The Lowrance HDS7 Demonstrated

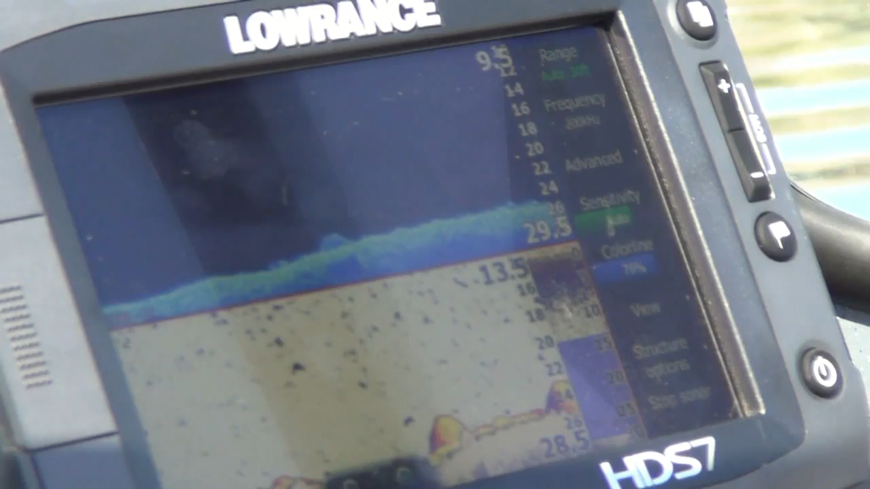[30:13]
just that easy that easy what I did was I've got my down scan imaging and we can here we can clearly see the rocks on the
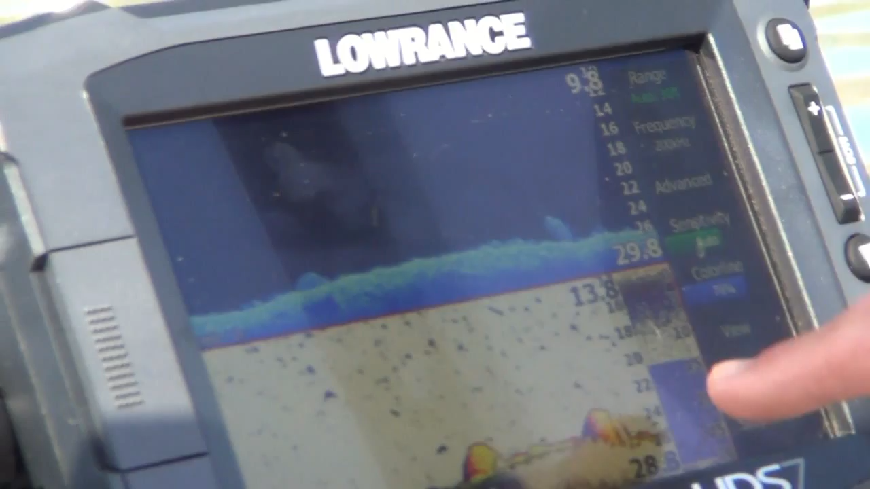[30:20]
bottom with a two power zoom this is what it looks like on our traditional sonar two power zoom you can actually see the boulder sitting on the bottom
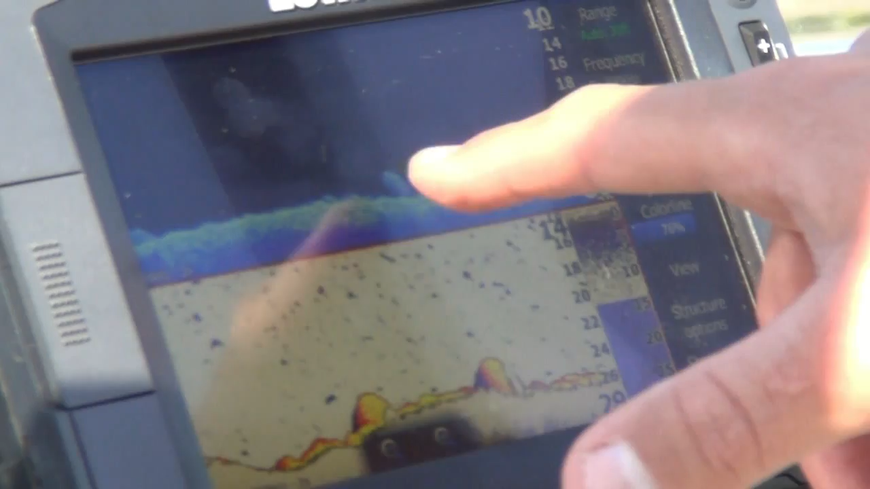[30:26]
yep
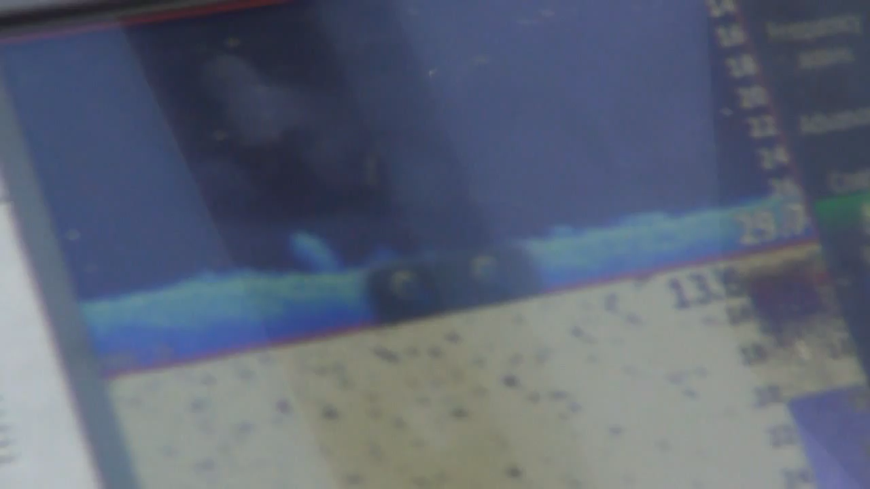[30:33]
and if we wanted to blow it up even more we could go to a four power zoom we could just
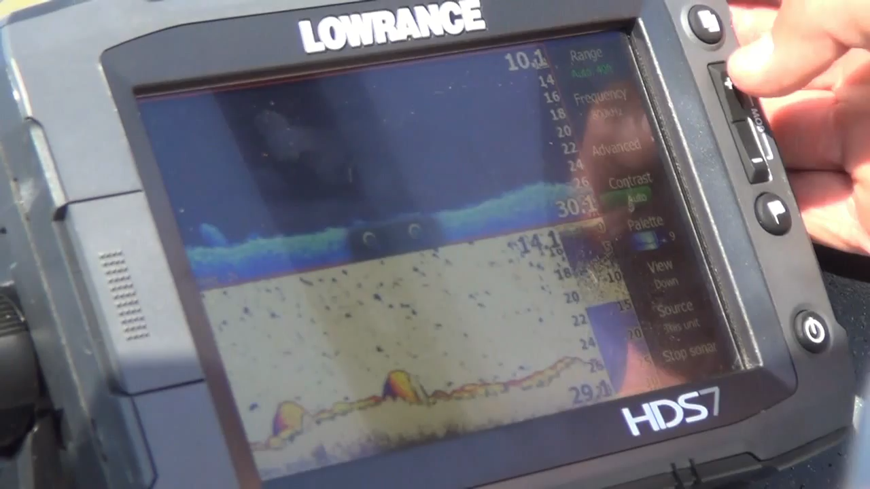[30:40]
keep zooming in and looking at what's on the bottom down there
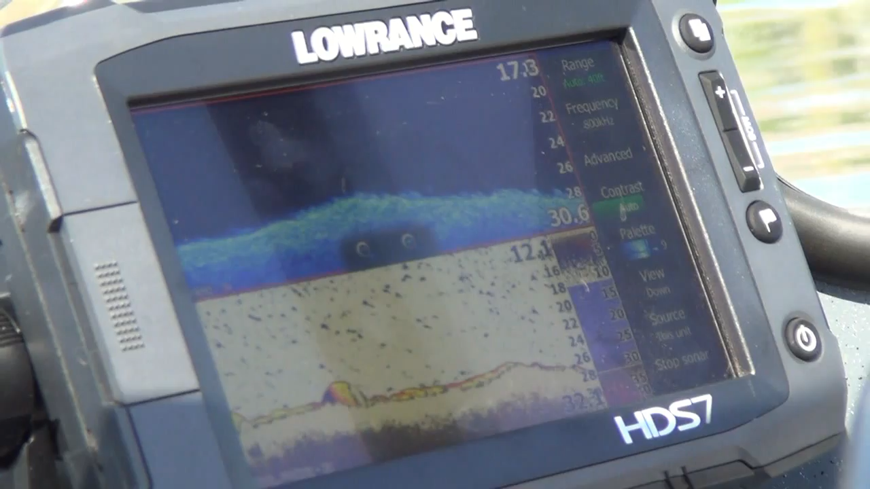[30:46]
just like 3D
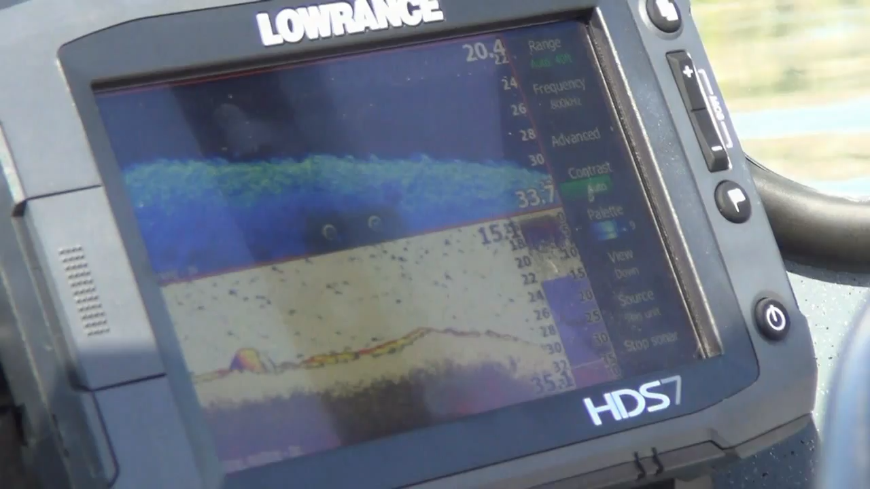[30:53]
that's tremendous and that gives you that little square that highlights it so it's real obvious then just follow your arrow
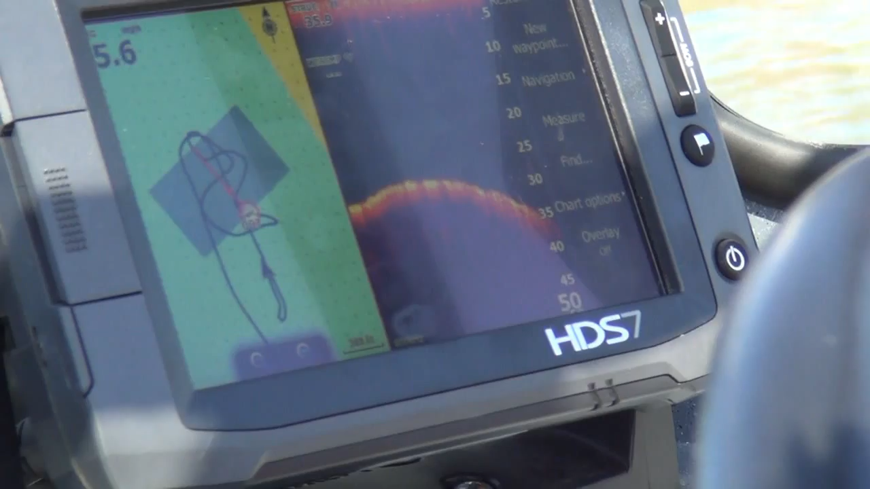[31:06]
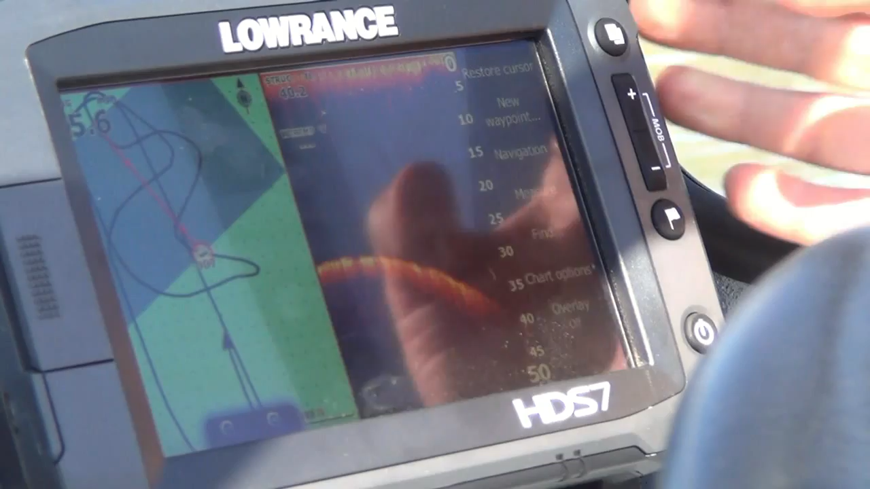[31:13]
boy it's really obvious when you get on top of it
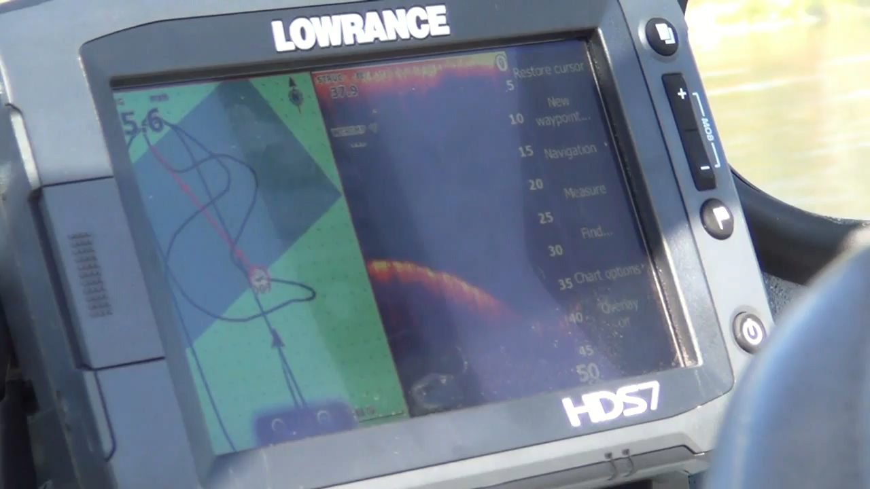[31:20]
see we're going pretty quick here so the structure scan is not picking it up once we get close to our way point and as you say the slower you're going the clearer that image is there there's our little gully
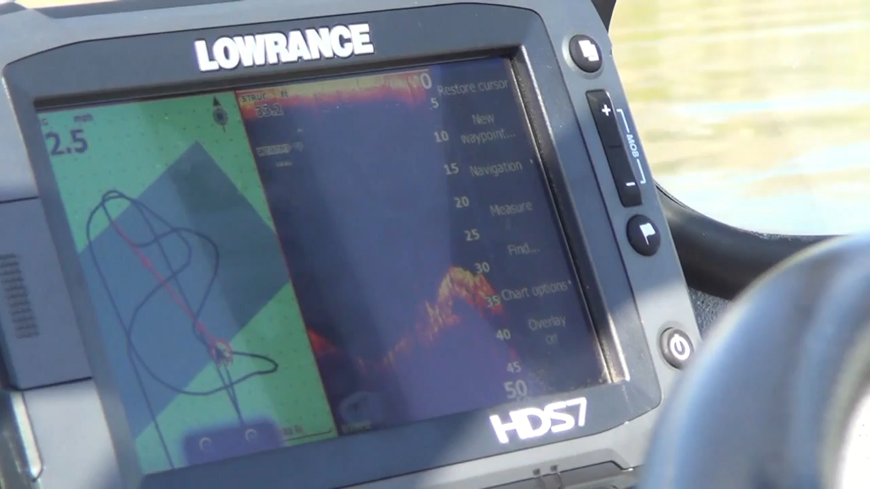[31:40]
here it's coming yep just went over it yep pretty dramatic yep just went past it coming back up in there yep amazing